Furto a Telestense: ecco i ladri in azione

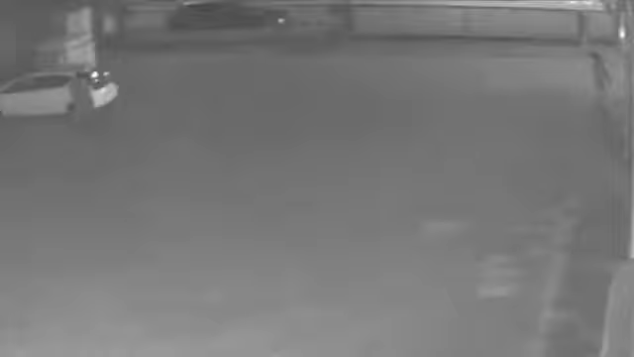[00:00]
È verso mezzanotte che i ladri della banda della Ruspa mettono a segno il primo furto, quello di un mezzo aziendale di Telestense, un Doblò. Sono le 23.30 quando tre uomini, incappucciati e come si vede dalle nostre telecamere di sorveglianza, indisturbati e tranquilli, entrano nel cortile di Telestense.
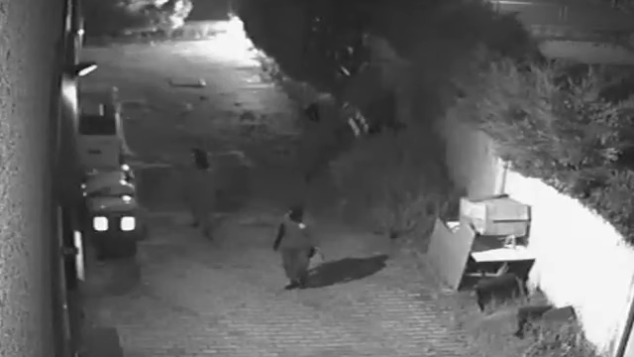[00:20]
Cercano un modo per entrare nella sede dell'emittente in via Virginia Woolf. Lo individuano in una piccola finestra laterale, che smontano in maniera chirurgica, quasi nascosta dietro i contenitori della raccolta indifferenziata. Entrano nella sede, perlustrano uffici e la redazione. Tentano anche di scassinare alcune porte ma senza riuscirci. Aprono cassetti, antine di armadi. Nonostante le attrezzature a disposizione, i ladri puntano alle chiavi del mezzo aziendale.